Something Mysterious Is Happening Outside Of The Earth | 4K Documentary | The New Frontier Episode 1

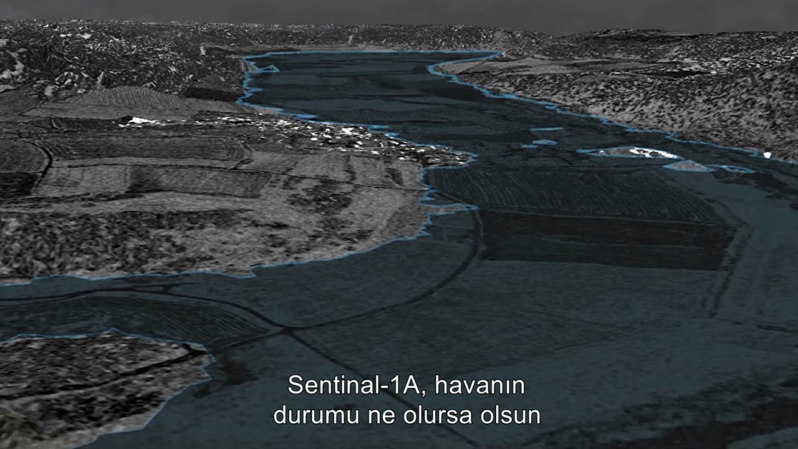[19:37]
Sentinels 1A is the first of a two-satellite mission that will scan land and oceans using advanced radar to deliver imagery, regardless of weather.